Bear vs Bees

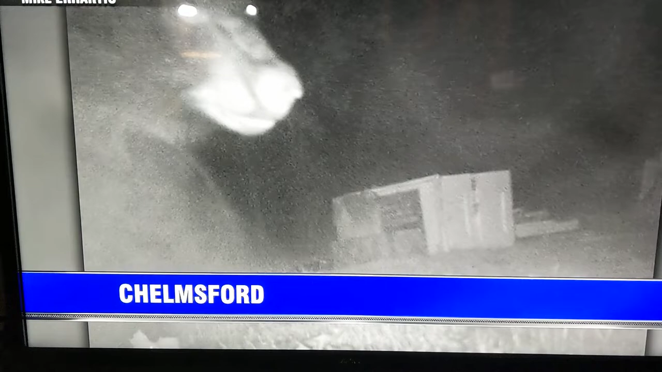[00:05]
Beekeeper Mike Earhartich says this black bear destroyed his entire colony of honeybees along with their hives. And at the time he had about 120,000 bees.